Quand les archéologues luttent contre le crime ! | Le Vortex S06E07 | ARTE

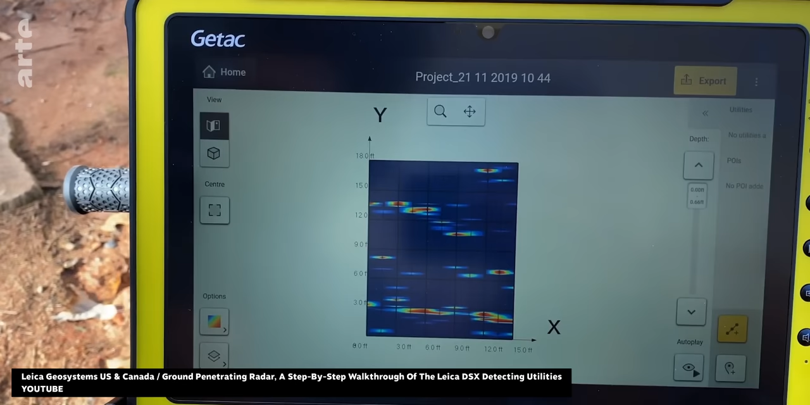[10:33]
des instruments utilisés régulièrement pour les prospections archéologiques et dont l'utilisation est bien moins intuitive qu'il n'y paraît. Un archéo est donc toujours le bienvenu pour les manipuler.